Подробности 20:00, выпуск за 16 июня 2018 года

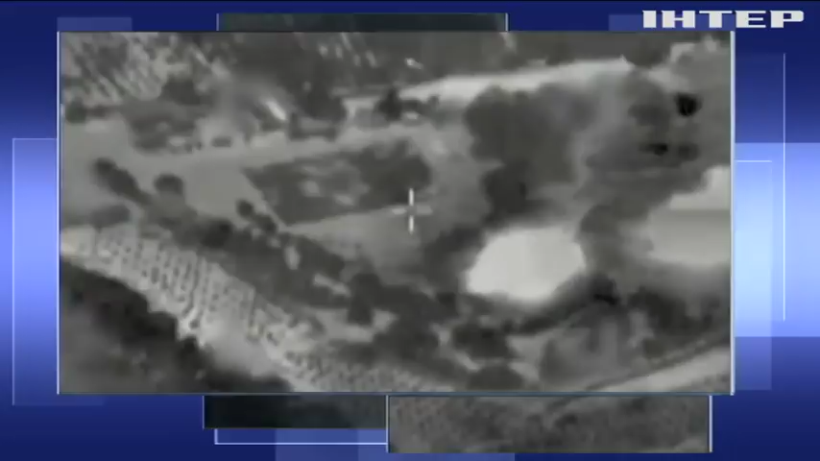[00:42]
На грани большой войны в ответ на удары Хамаса Израиль бомбит газу, стягивает танки и призывает резервистов.
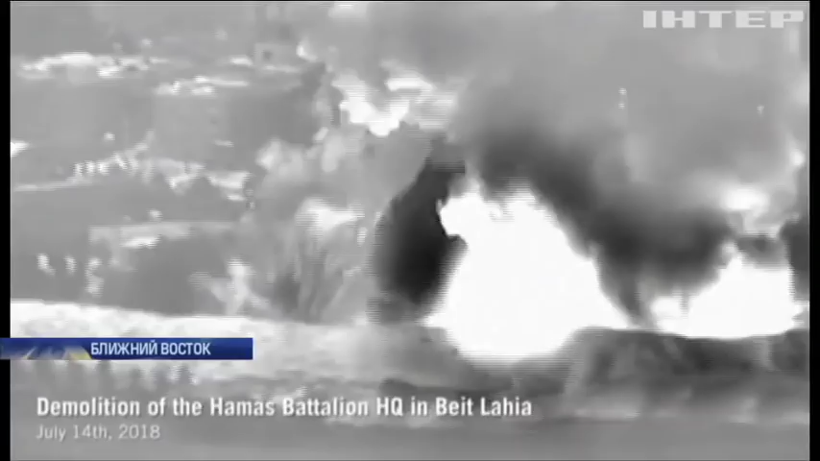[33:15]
Армия наносит мощные удары по инфраструктуре боевиков.
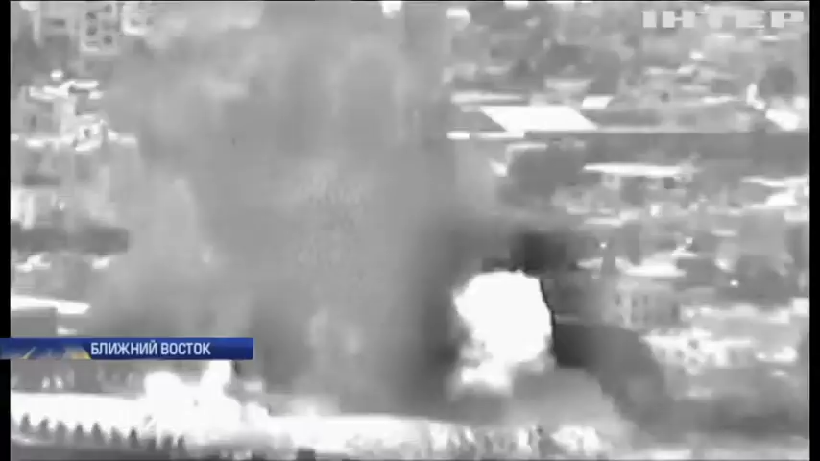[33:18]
Вертолеты и самолеты бомбят склады с оружием. Мастерские по производству ракет, огневые позиции и тоннели.